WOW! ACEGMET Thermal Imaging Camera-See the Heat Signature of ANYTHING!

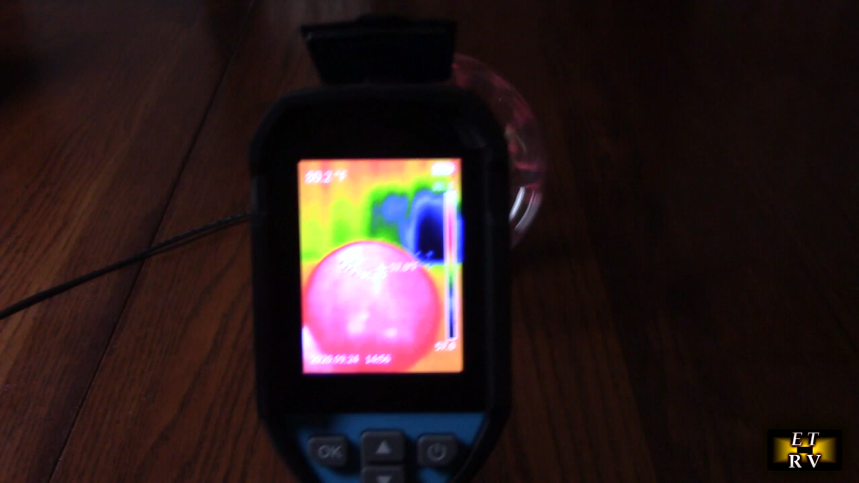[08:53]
you can see all the heat there all the red and the actual temperature
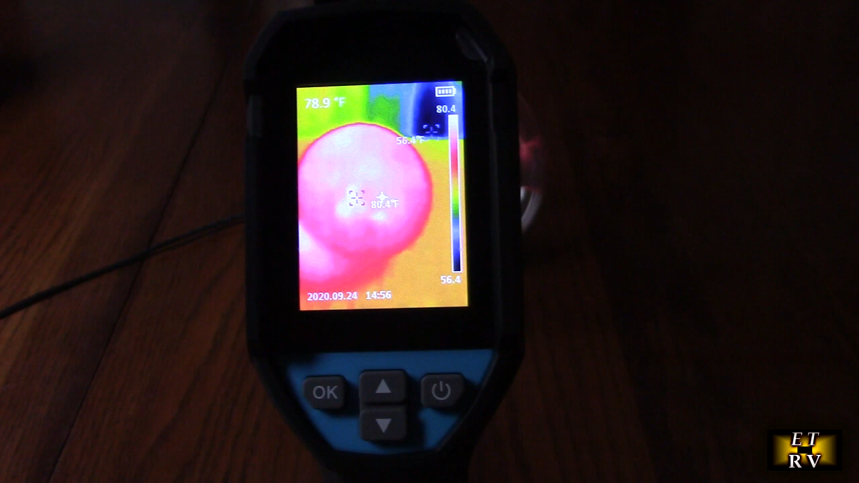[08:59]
right there it's showing 89 80.4 degrees right on the
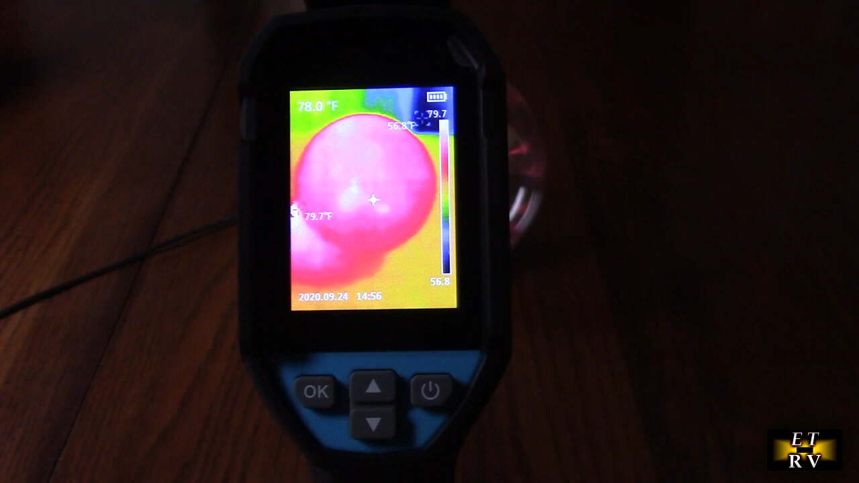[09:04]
On screen: spot 78.0°F, max 79.7°F, min 56.8°F
red part of the ball itself so here i'm looking at my pc right here and
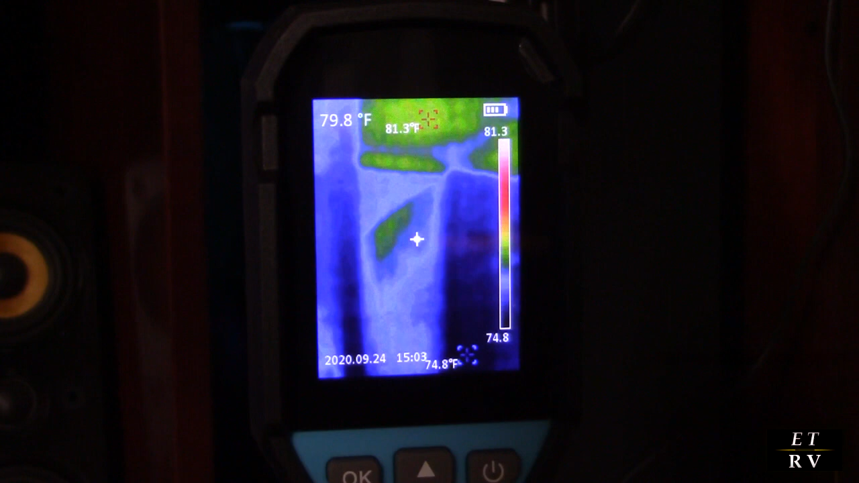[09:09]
On screen: spot 79.8°F, max 81.3°F, min 74.8°F
i could see on the upper left corner there there is some heat but it's not
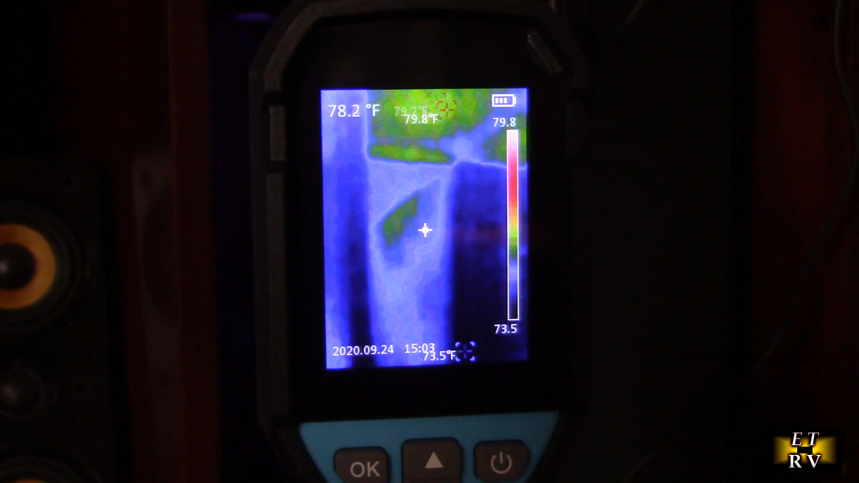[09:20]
On screen: spot 78.2°F, min 73.5°F
too bad and that's to be expected the pc right there has got the fan and it has all
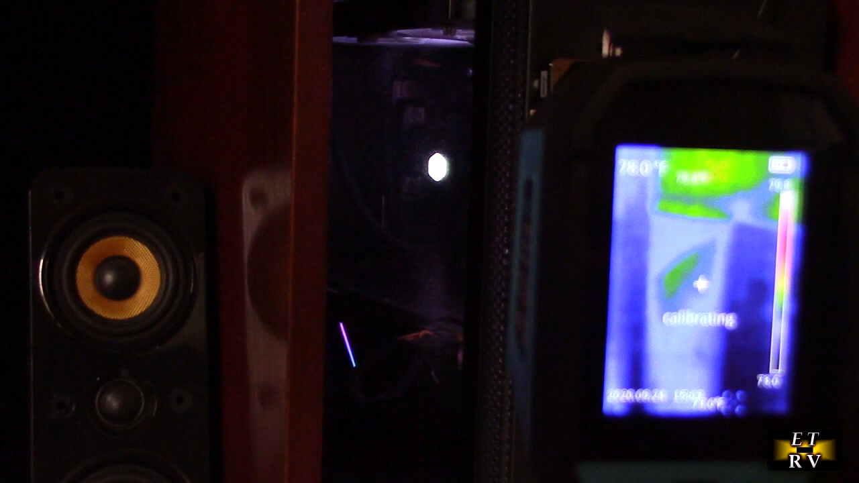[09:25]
the electronics inside there but if those fans weren't working this top right here
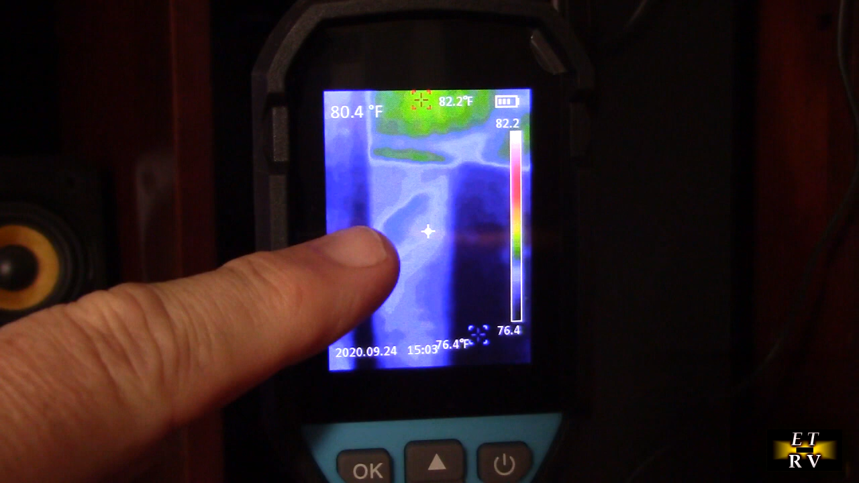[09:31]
On screen: spot 80.4°F, max 82.2°F, min 76.4°F
would be showing a much higher temperature this allows me to make sure that my pc is not overheating here's an example of my monitor and you can see the heat
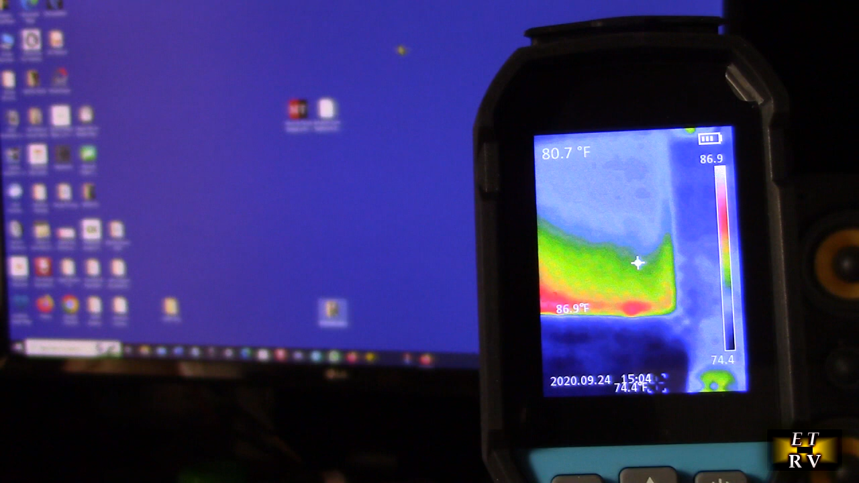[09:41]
On screen: spot 80.7°F, max 86.9°F
signature where all the heat is it's on the bottom of the monitor you'd expect to be on the top it's on the bottom where the electronics is here i connected the cable to my pc and you see it shows the connection right there and there i can expand and i can see the images that i took of whatever i was testing here i was testing the monitor edge look at
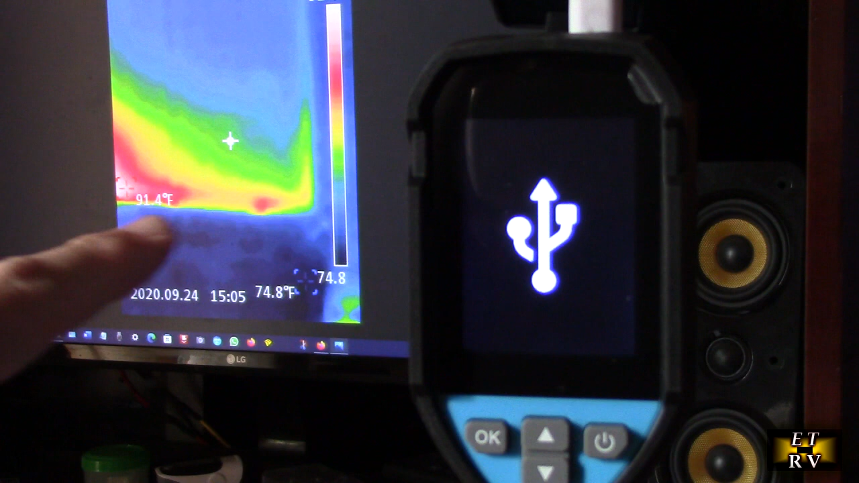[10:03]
the heat structure the heat here i was here i was looking at the monitor right here you could see the heat signature right there we're doing some cooking and you could see the pan right there and notice that it's got the green so the outside of the pan is not that hot but look at the bottom right there it's showing you that the fire and then that's uh that fire is going and setting it to the pan showing you the heat
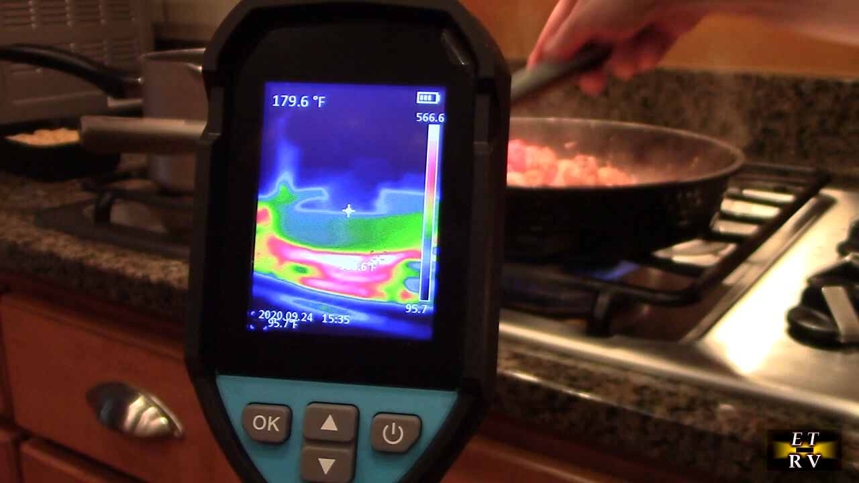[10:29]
On screen: spot 179.6°F
signature with the transfer of the energy into that pan here's the inside of a freezer and you can see that it had the low warning on there because it's sensing the low temperature but you can see it's showing it at about three degrees fahrenheit so if you have a freezer problem and you want to see the temperature of inside
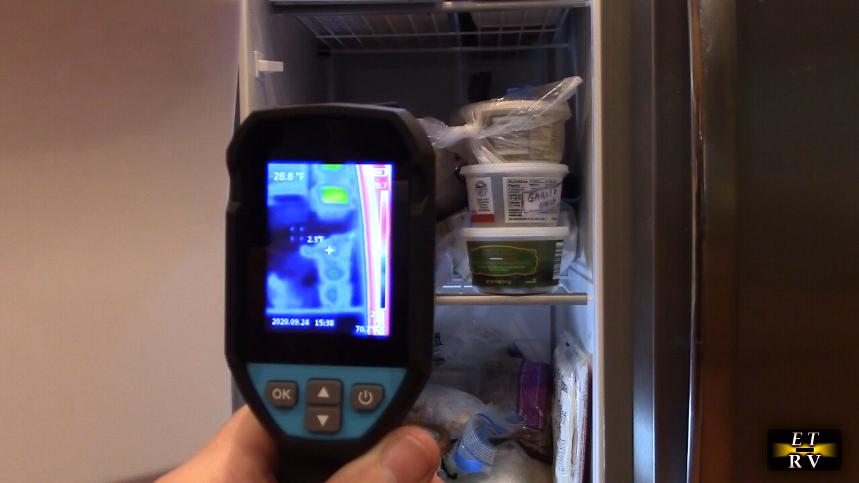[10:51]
the refrigerator or freezer this is going to show you you can see that the color is
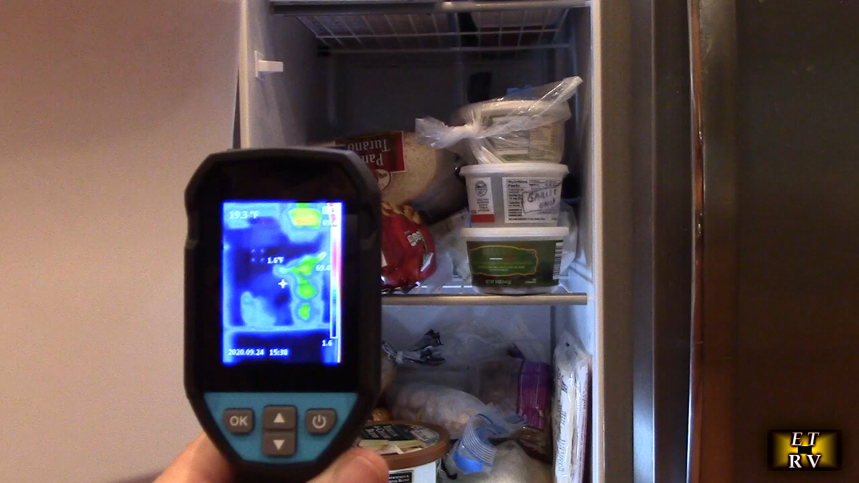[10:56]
blue and of course if you move towards the handle it goes to red because that's the outside
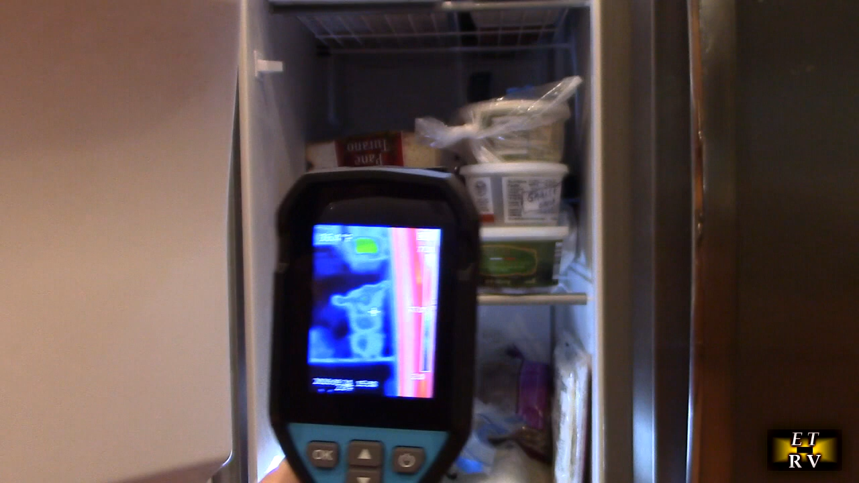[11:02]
and this is the inside where it's really cold and the same goes for the refrigerator you can see temperature inside the refrigerator it's being displayed there
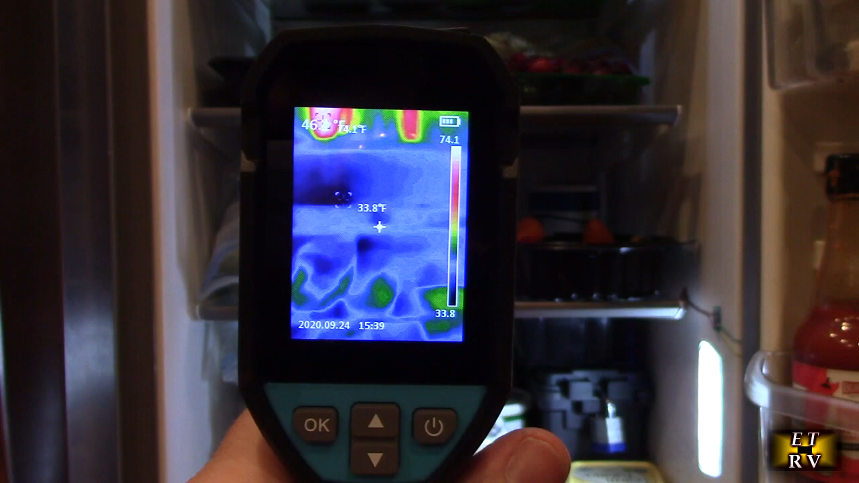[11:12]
is 33 so you know that it's working as you go towards the top the temperature rises because it has the actual leds up there and heat of course
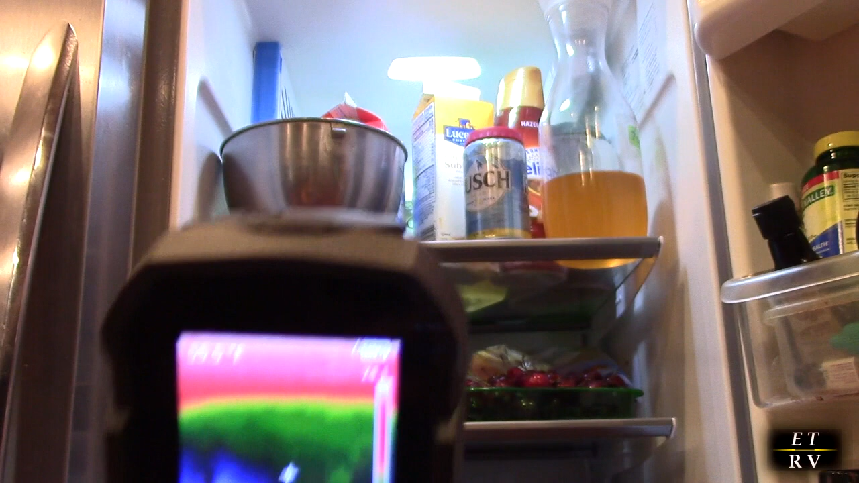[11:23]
rises so it's showing you that now let's go over some of the menu things to gain access
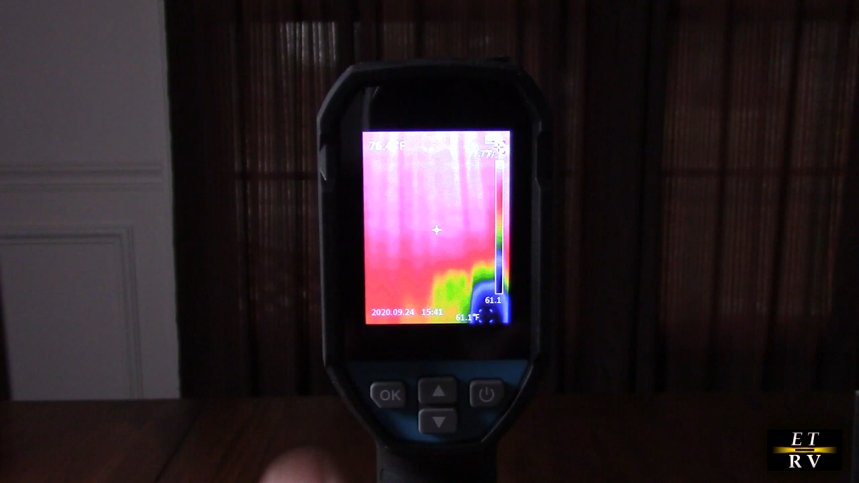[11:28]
to the actual menu you hit the okay button and now you can move up and down where you've got screen display you got your high-low alerts